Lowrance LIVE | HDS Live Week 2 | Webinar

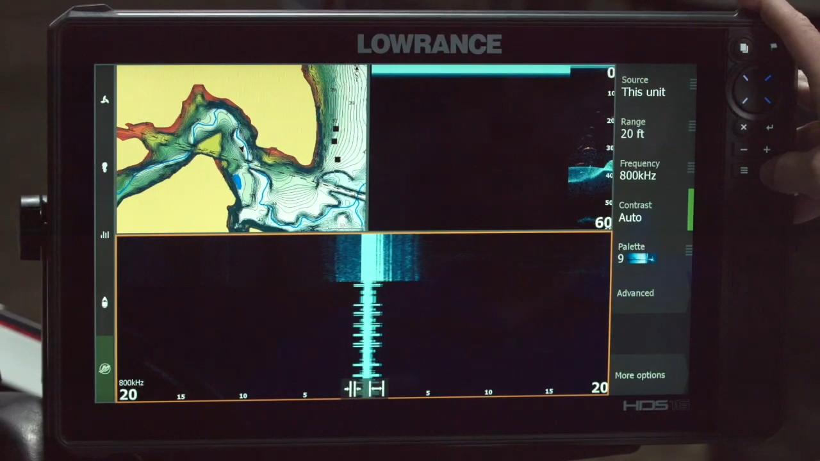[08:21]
From here, another thing you can do that people don't really, maybe not know exactly how to quickly find, is how to adjust the size of these splits.
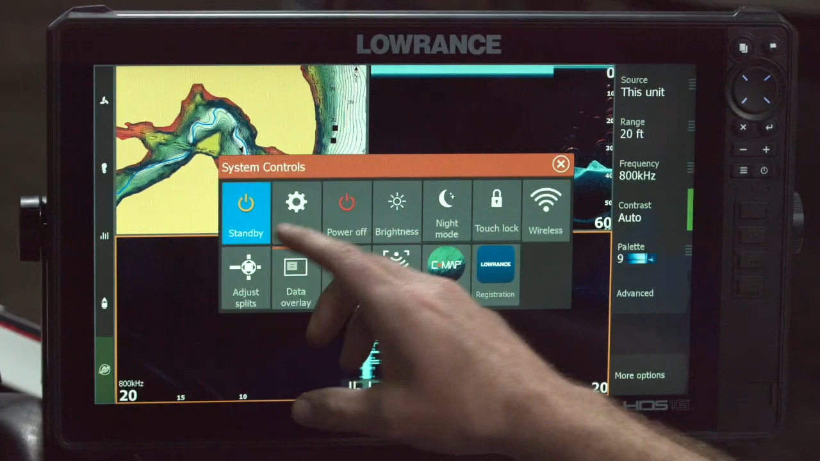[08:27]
So not only do we let you decide what to put where, I can pick how big I want this to be.
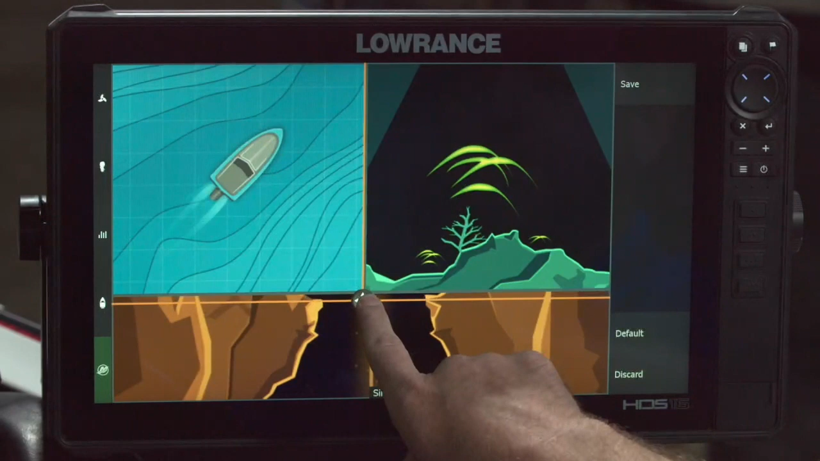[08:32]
If I want my side scan down at the bottom and I only want the most recent data but I want a really big down scan column and a really big chart, I can do that.
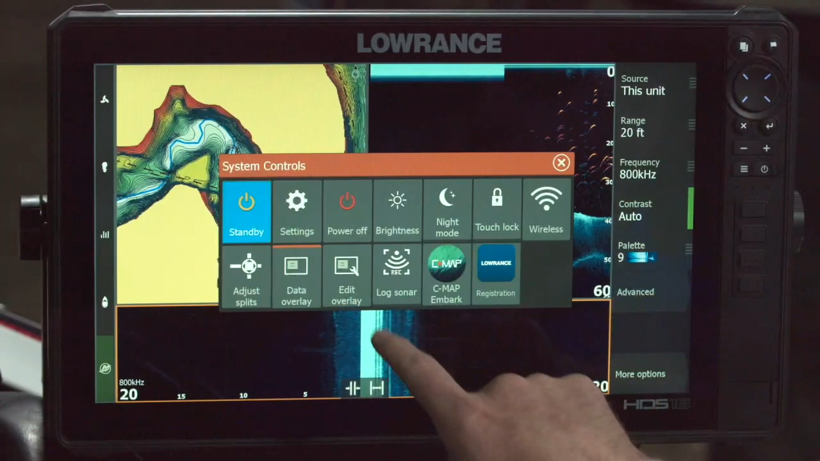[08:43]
If I want to basically take this and pinch it all the way over, I don't need that much chart. This isn't what I'm driving. This is all, this is a sonar trip.
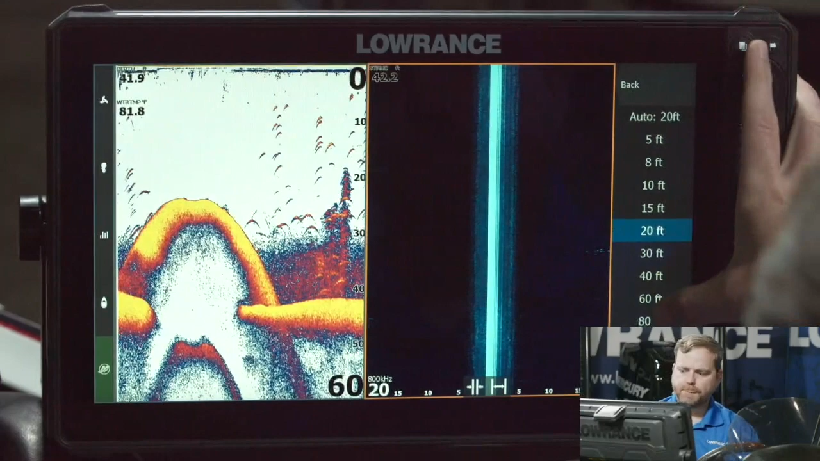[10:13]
On screen: water 81.8°F
The next thing I want to talk to you about from the home screen is the actual settings menu or the settings page.
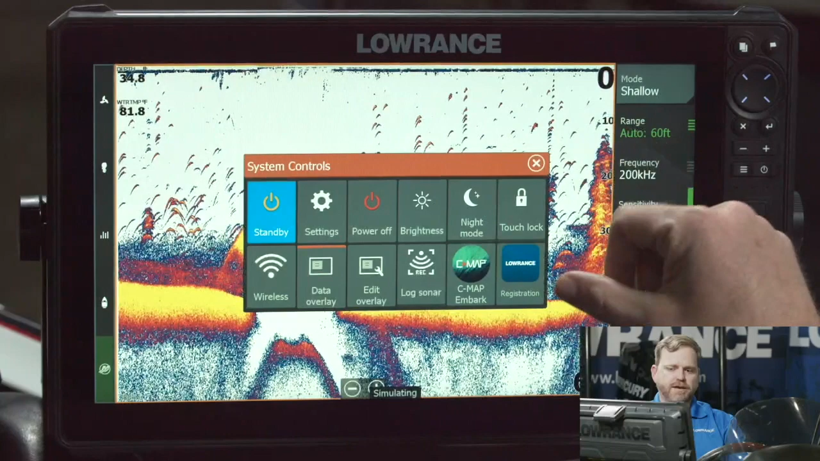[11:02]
Standby turns the screen off and it stops the sonar from pinging, but it doesn't turn the unit all the way off. Last week we talked about how these are computers and they can take a little bit to boot up. So if you wanted to save some battery, you're done at the console, you hop up, you're going to go fish at the bow.
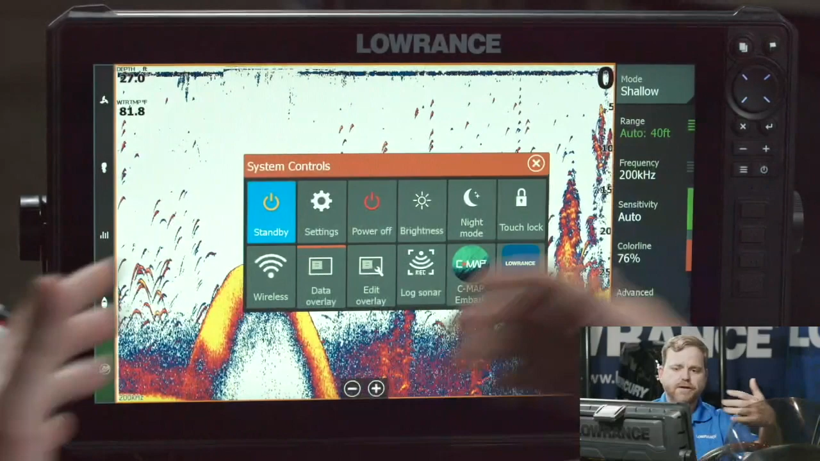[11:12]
On screen: depth 27.0 ft
And you don't want to leave this big 16 inch screen sitting here on full brightness, but you don't necessarily want to wait for it to boot up next time.
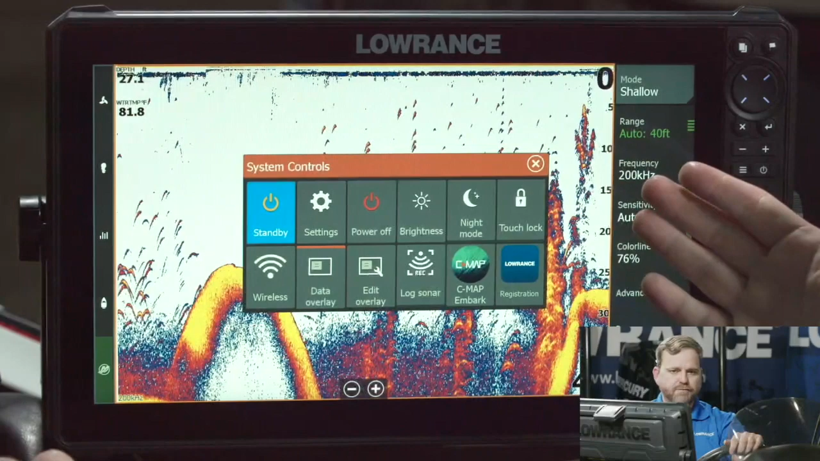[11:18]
On screen: depth 27.1 ft, water 81.8°F
All you have to do is hit standby. That'll put the unit in a low power mode.
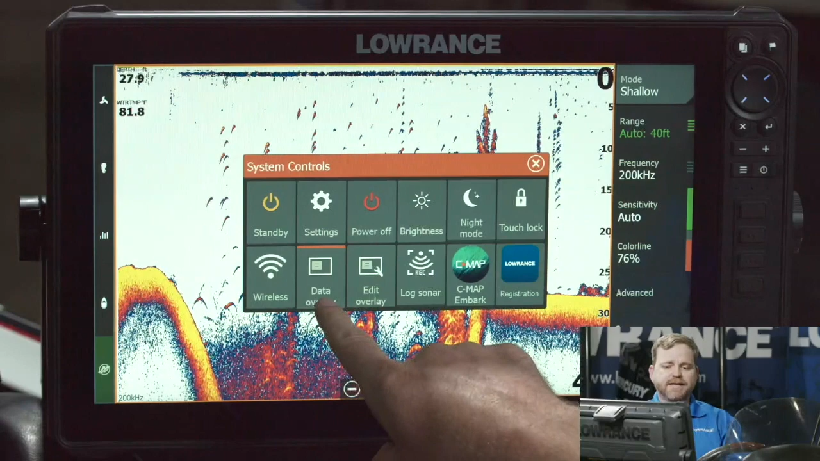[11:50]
On screen: water 81.8°F
And then down at the bottom, we've talked about edit overlay. We'll talk about data overlays here in a second. Logging sonar, direct access to our registration and CMAP Embark. But the reason we came in here was the settings. So we're going to, there's the other way back in.
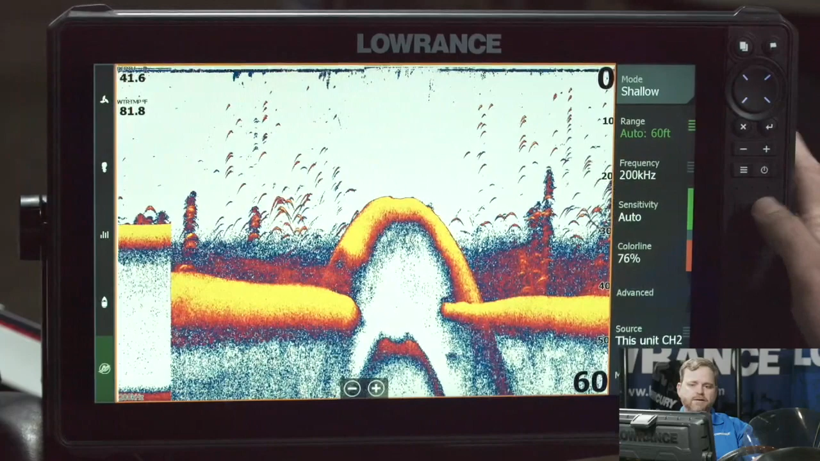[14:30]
On screen: water 81.8°F
If you have a brand new unit that you've never programmed, any key that's not programmed, if you press it, will take you straight to that menu that we were just looking at.
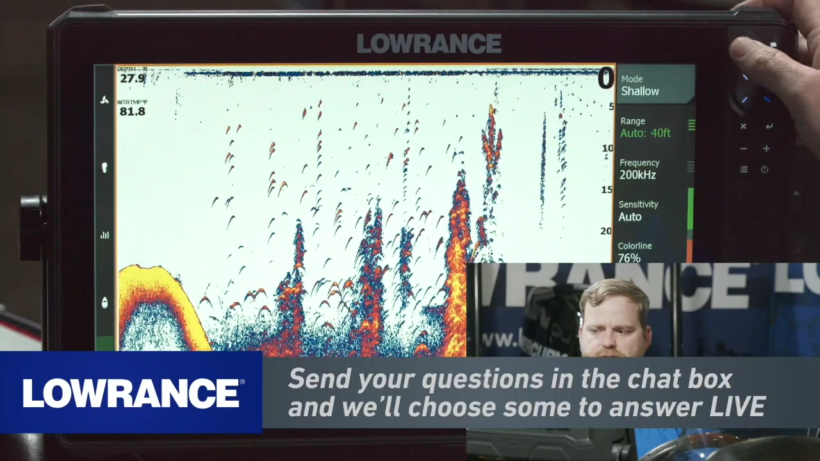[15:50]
On screen: water 81.8°F
When I save these, now I press here, I press here. I don't have to go home, chart, home, sonar. I can just go chart, sonar. I can set this up as one of my favorites. Again, pretty much customizable to anything you want. On the 12 and 16, there's four of these. You can also press and do a program that has a press and hold.